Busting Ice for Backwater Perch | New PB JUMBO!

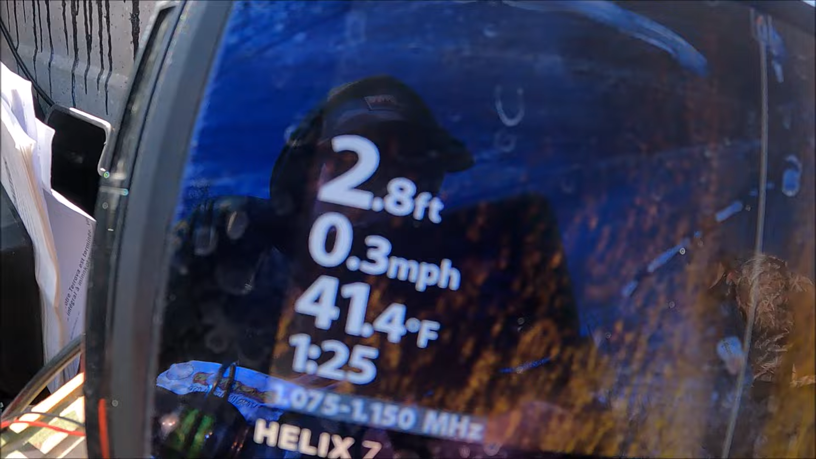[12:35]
On screen: depth 2.8 ft, water 41.4°F, speed 0.3 mph
Water temp here is 41 degrees.
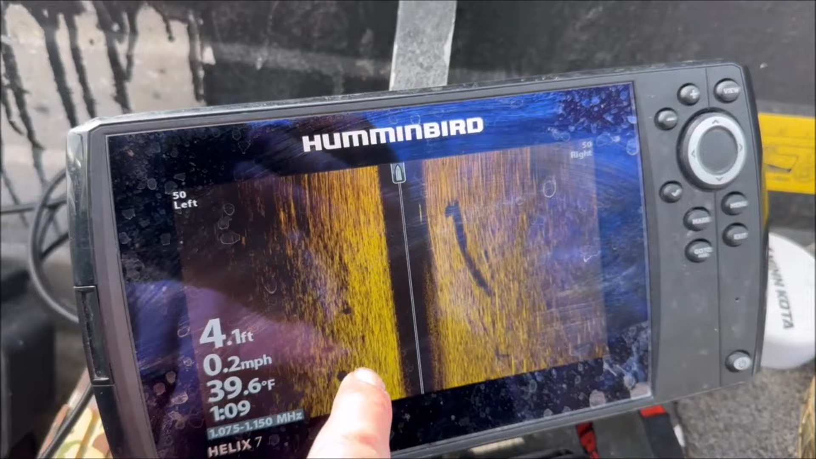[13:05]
On screen: depth 4.1 ft, water 39.6°F, speed 0.2 mph
Yep, there's definitely fish around. We did some exploring, kind of back on them now.